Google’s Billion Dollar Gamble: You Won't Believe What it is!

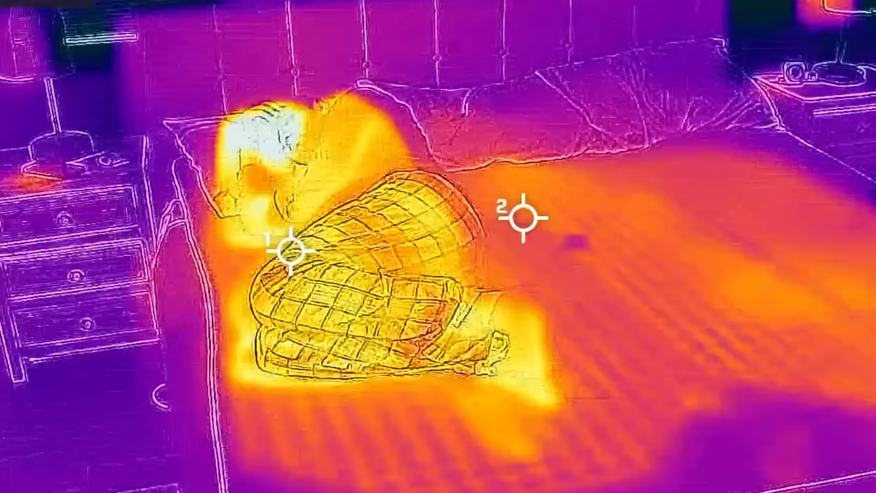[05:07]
But the 8 Sleep pod cover is actively circulating water to transfer your body heat out of the bed via the pod out into your room.